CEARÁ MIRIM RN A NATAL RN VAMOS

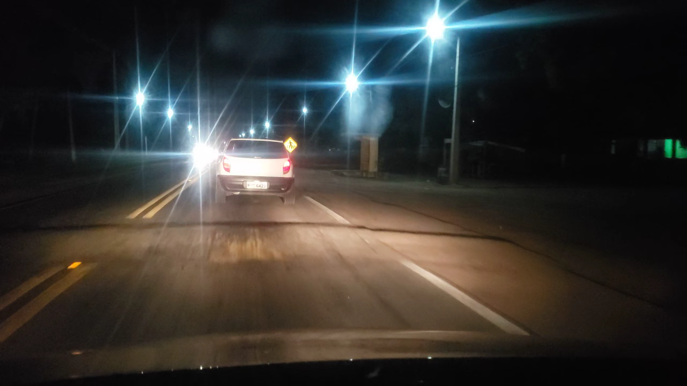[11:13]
pra quê, meu amor? Não vou não, só fecho da porta. Mas é chato. Tá cochilando, minha filha? Não, tava não. Filmando aí, se vocês quiserem conversar. Estamos passando aqui na cidade de Massaranduba. Querendo comprar um queijozinho aqui na queijeira aqui, à nossa direita, mas...
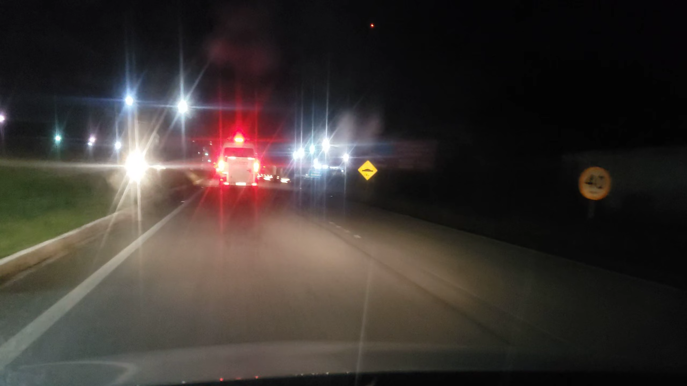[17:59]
Aqui no bairro do Guajiru, na BR-406. Estão fazendo aí uma cobertura aí pra...
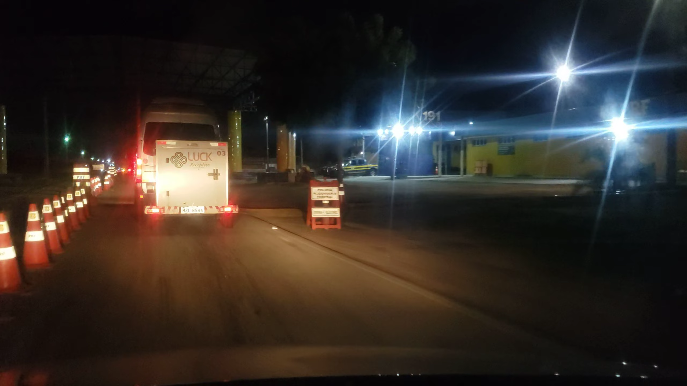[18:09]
Já tá coberto já, ó. Falta só os acabamentos.
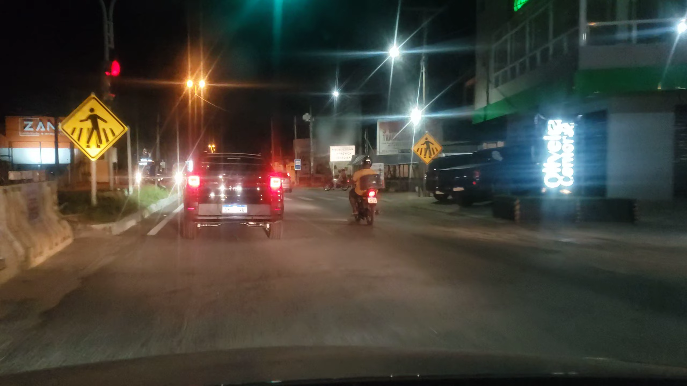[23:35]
Avenida Tomás Landim no Igapó, quilômetro 82, BR-101,
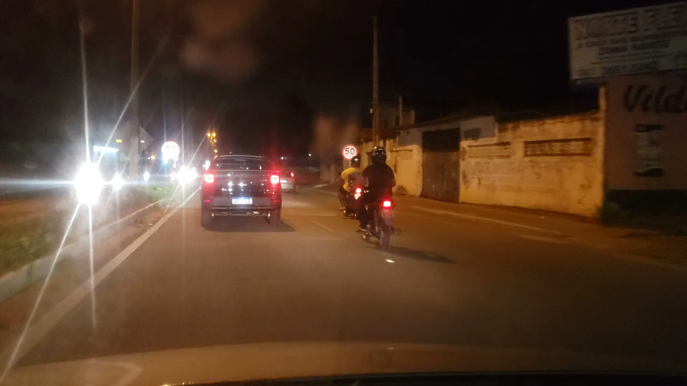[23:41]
quilômetro 82. Eita!
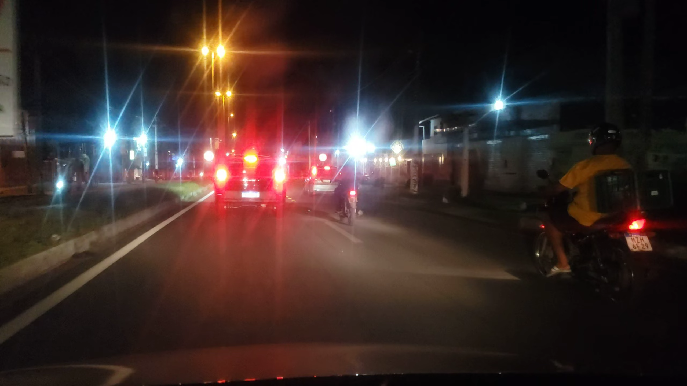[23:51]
Para as lombadas eletrônicas, 50 quilômetros. Domingão, voltando para casa.
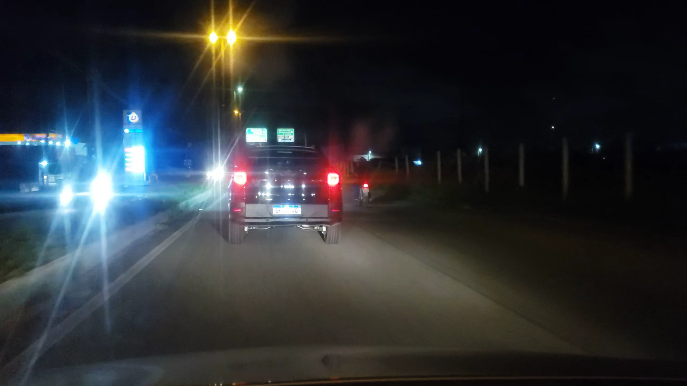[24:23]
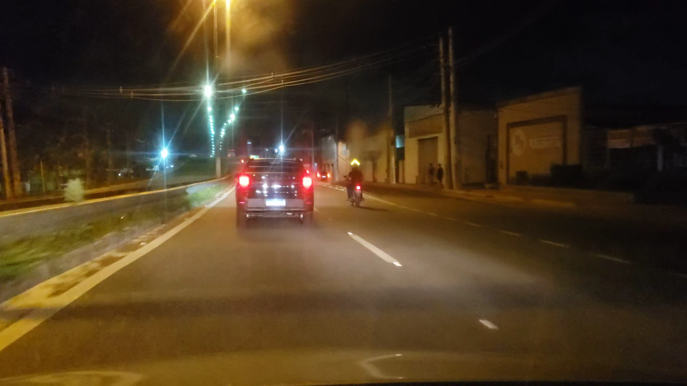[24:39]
Aqui no viaduto do gancho, viaduto de Igapó.